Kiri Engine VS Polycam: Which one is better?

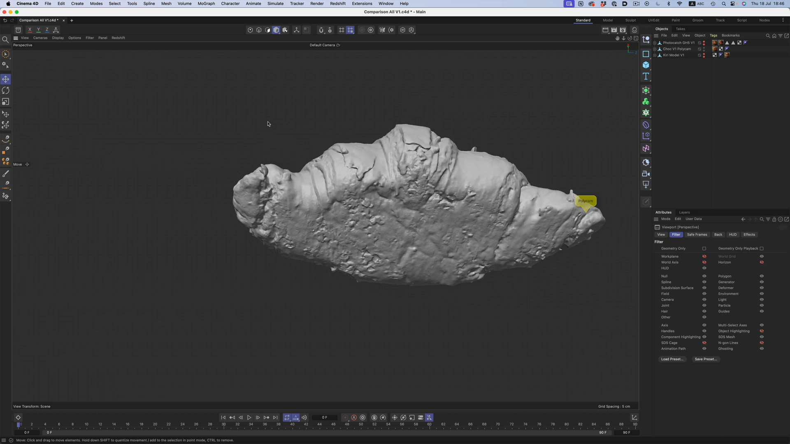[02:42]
This can though is enough to create a good looking asset.
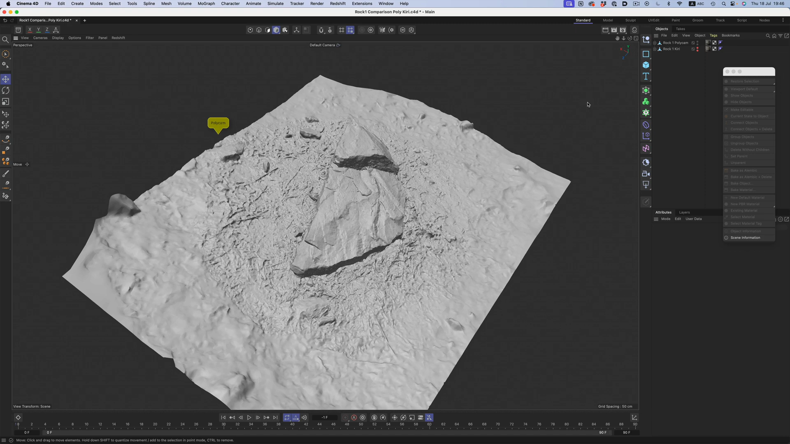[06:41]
Now if we check Kiri's result, we can see that Kiri did a great job capturing a lot of detail when it comes to geometry.
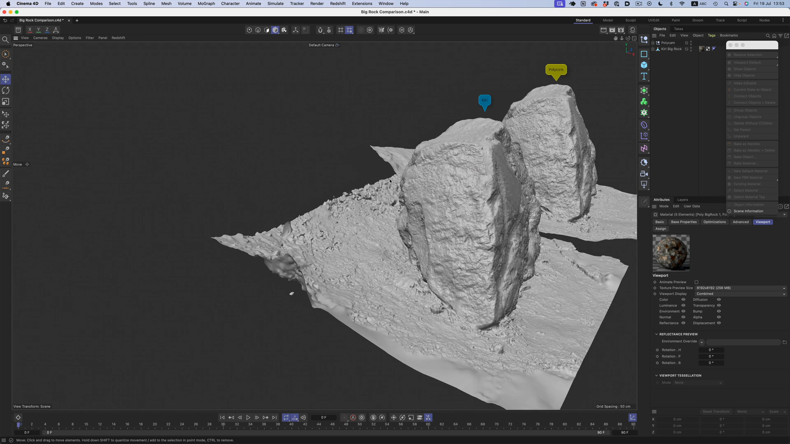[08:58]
Another interesting thing to point out here is that Kiri's mesh is 6 million polygons, while Polycam's is almost half that. The geometry quality, though, is not that different.